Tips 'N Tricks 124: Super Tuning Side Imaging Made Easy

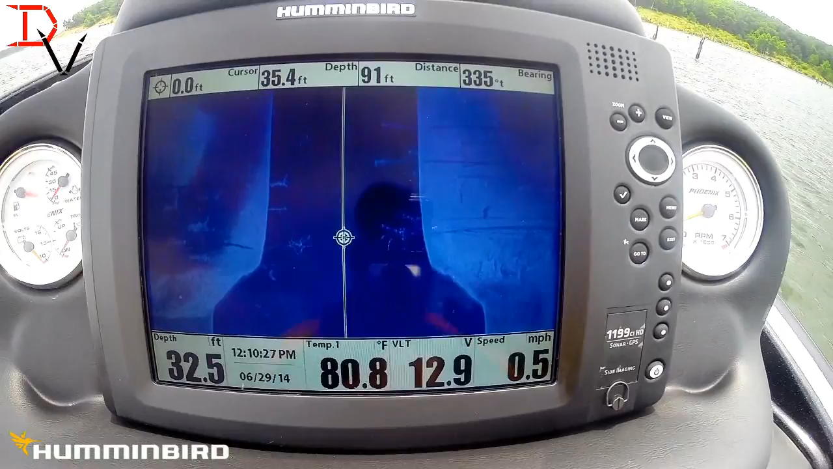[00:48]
On screen: water 80.8°F, speed 0.5 mph
to tweak your sensitivity and your contrast you'll see on the screen here
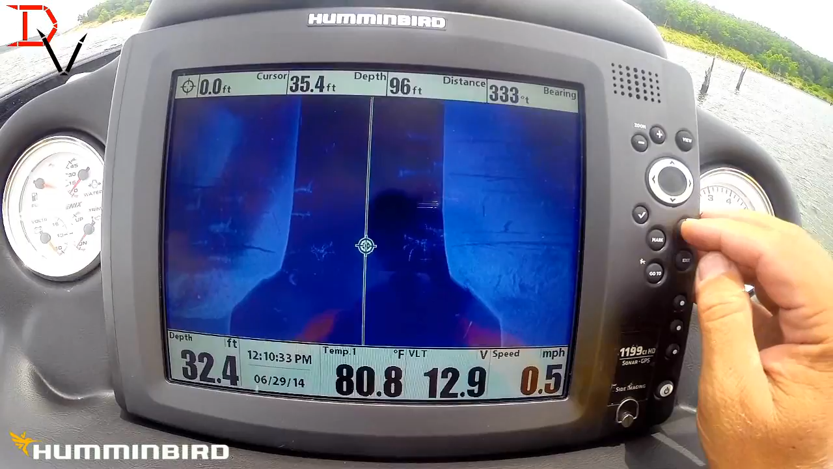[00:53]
On screen: water 80.8°F, speed 0.5 mph
we've got some data collected up just hit your four-way cursor and stop it come up here to the SI enhance and your sensitivity control
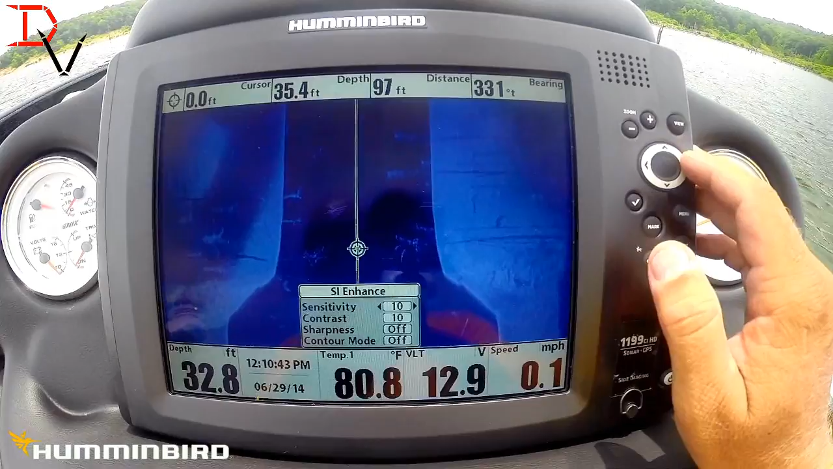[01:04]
On screen: water 80.8°F, speed 0.1 mph
you can increase it and you'll watch that data jump out at you look at how the more of those branches show up in that tree you crank it up too high and it's going to get too hot it's going to blow the screen out and it's going to be harder to see details so you want to just balance that down factor default is 10 come up a couple here the deeper the water you'll have to run your sensitivity a little bit higher then you have contrast
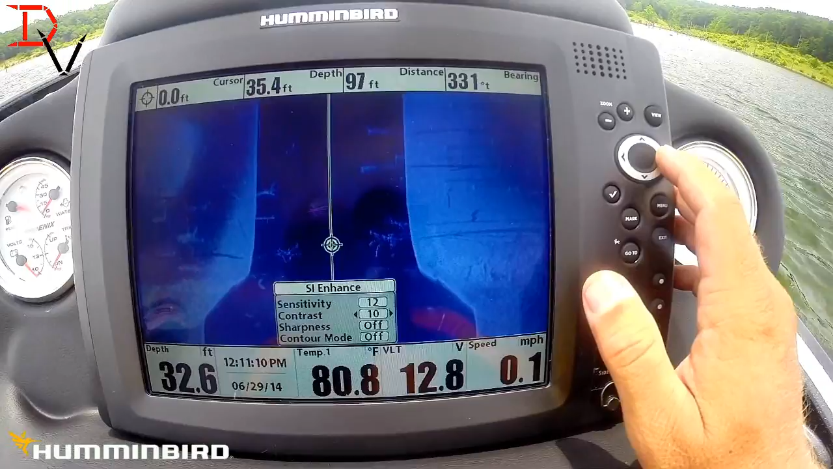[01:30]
On screen: water 80.8°F, speed 0.1 mph
control contrast if you increase the number it's going to make it brighter it'll help give a balance between the hard and soft returns if
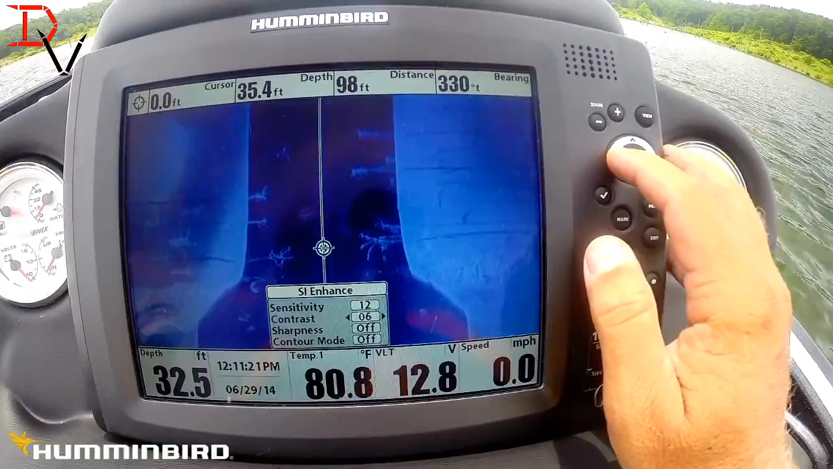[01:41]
On screen: water 80.8°F, speed 0.0 mph
you take it down you'll notice how this got wider so just increase that and you see about there you can start seeing the data just a hair better
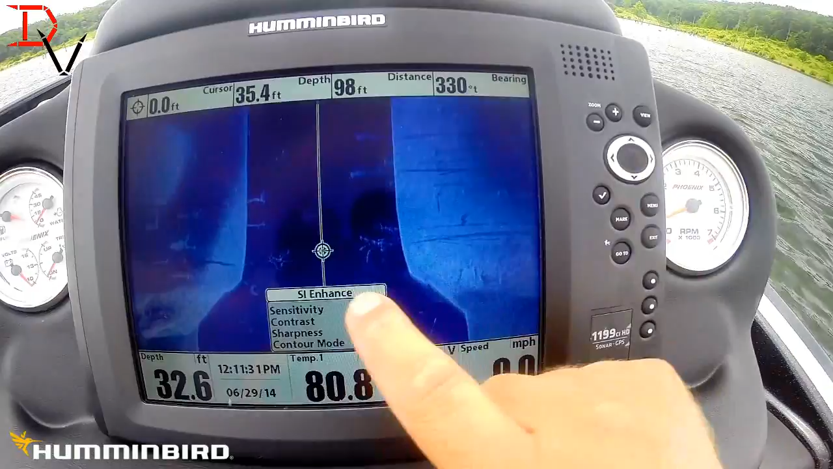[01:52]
that's all you got to do and the hard rocky bottoms to get a good balance okay
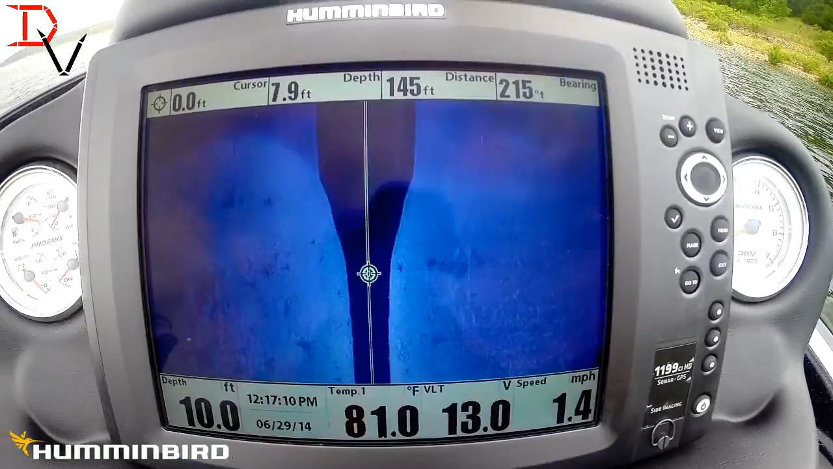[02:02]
On screen: water 81.0°F, speed 1.4 mph
here's a shallow water hard bottom here we
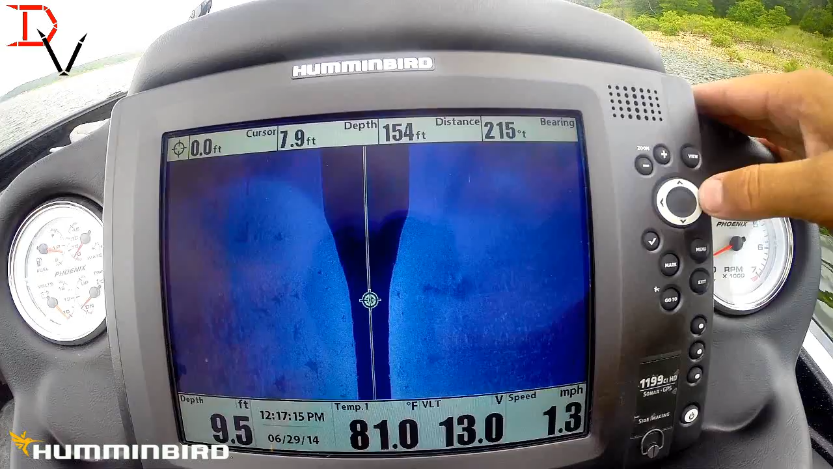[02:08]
On screen: water 81.0°F, speed 1.3 mph
froze the screen hit your menu come back to your SI enhance because we can control
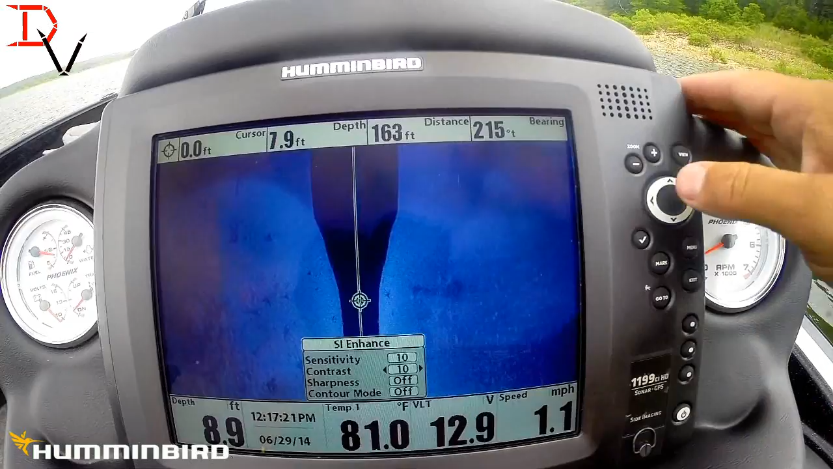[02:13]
On screen: water 81.0°F, speed 1.1 mph
the sensitivity and contrast if you look here we increase that sensitivity a little bit and you can start seeing these stumps here this is our softer bottom coming out
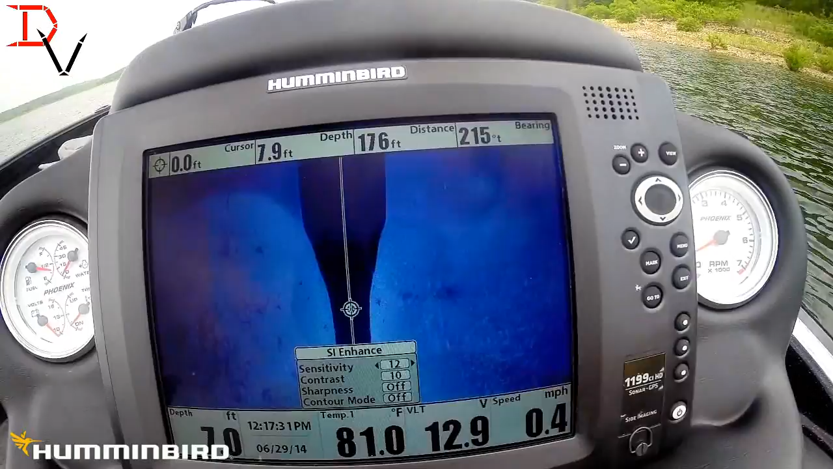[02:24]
On screen: water 81.0°F, speed 0.4 mph
of a ditch here but if you actually would come down here and bring your contrast up you can see how it's really starting to make those rock each individual rock jump out you can tune it down you can see those stumps it's just it's just tweaking it a little bit for the different conditions to get the best image I kind of like there that's a little too hot you can get a good balance there and you can really see those each individual stump there's
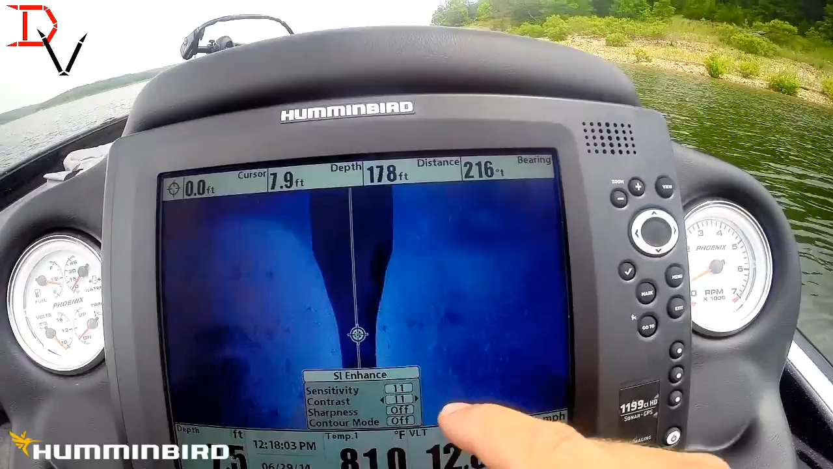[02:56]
a little log right here got a few little rocks in here maybe just up a pinch
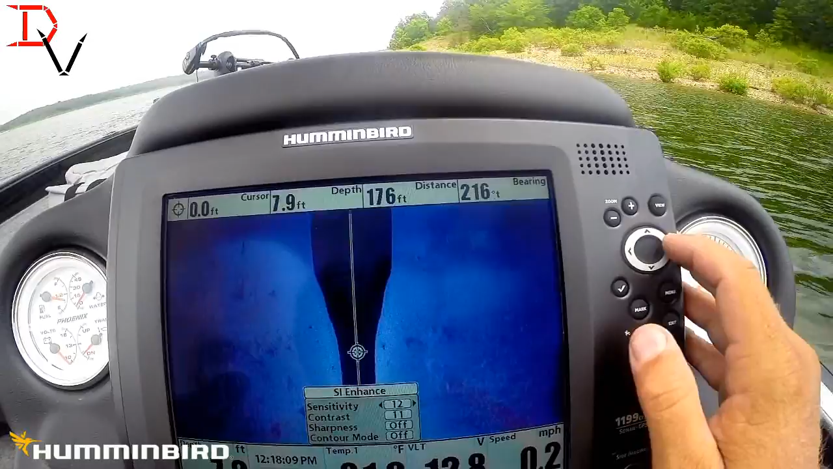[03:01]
On screen: speed 0.2 mph
but if you play that sensitivity and contrast you'll really make your day to jump out at you okay we've traveled in some soft bottoms here we froze the screen and
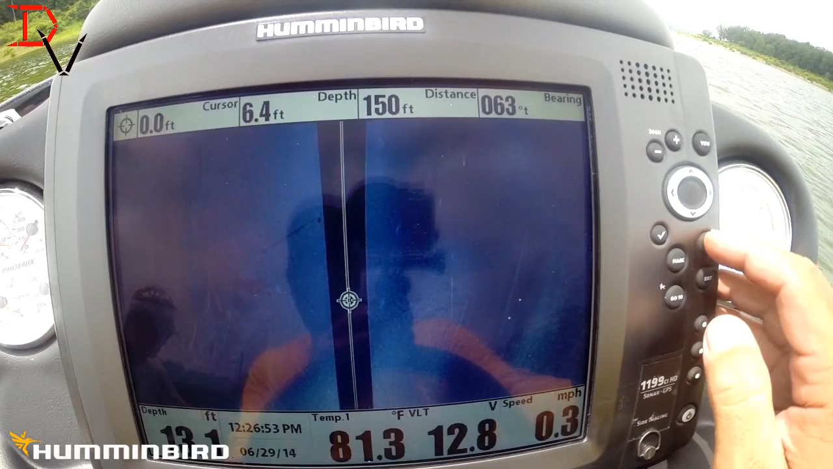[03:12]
On screen: water 81.3°F, speed 0.3 mph
watch this come down to our SI enhance where we can control both of them we were at factory
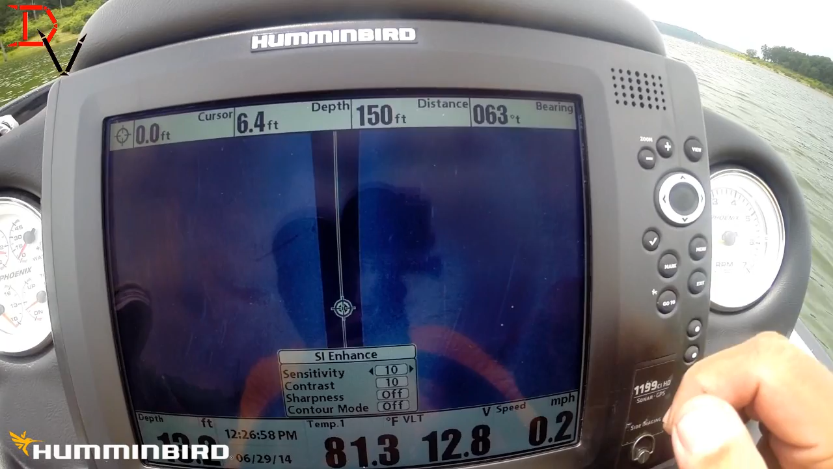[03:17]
On screen: water 81.3°F, speed 0.2 mph
defaults there 10 and 10 if just taking the sensitivity because the soft bottom and increasing
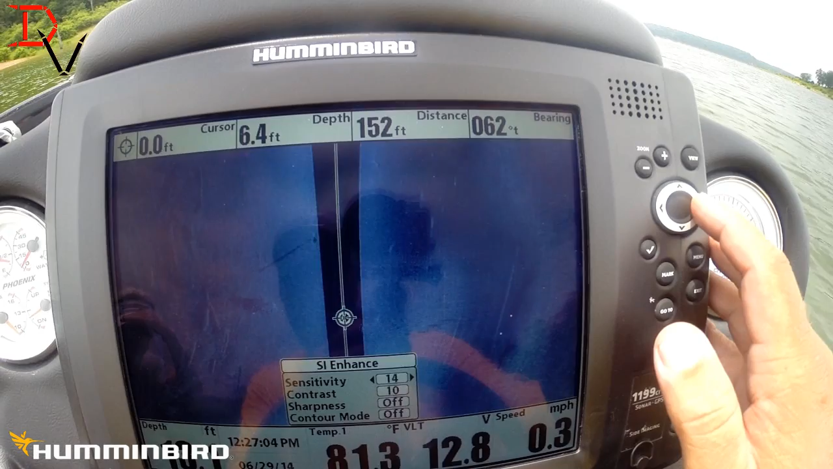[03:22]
On screen: speed 0.3 mph
it watch this at five powers up look at all these extra logs we've seen that we didn't see before there's a brush pile here standing tree there and
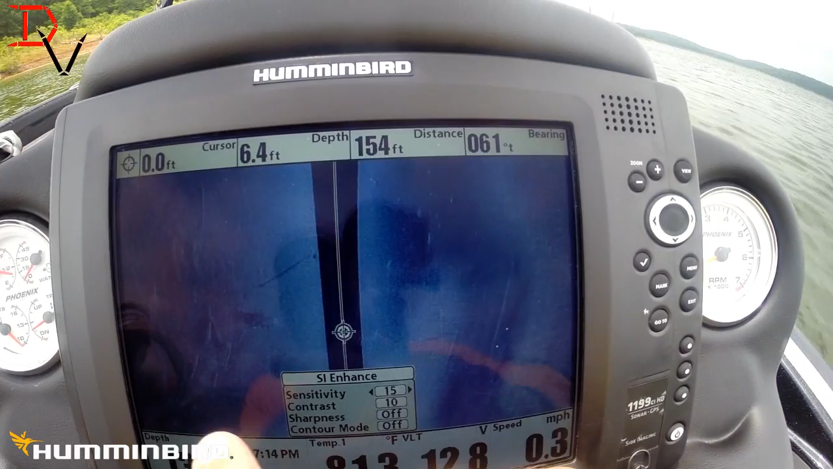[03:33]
On screen: speed 0.3 mph
just tweaking it we've got another tree over here but look at all them logs if you would have ran factory defaults you could have barely seen those trees so just adjusting your sensitivity up just a hair will tweak those logs up now let's just try something we can run our contrast and we run it down it's going to make it
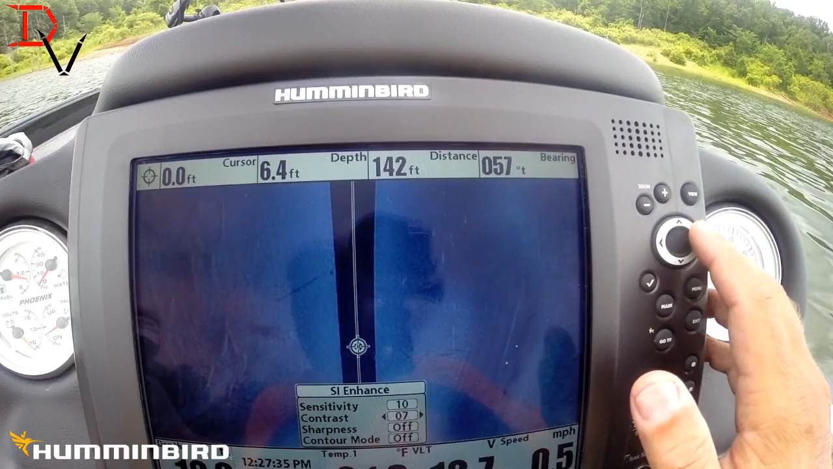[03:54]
stronger and then bring our sensitivity up look at how those logs pop out so much easier isn't that a lot easier to then set it and forget it and you missed all that stuff and softer bottoms harder bottoms softer bottoms you should you should probably typically increase your sensitivity lower your contrast or increase your sensitivity to make it stand out because the soft bottom is going to absorb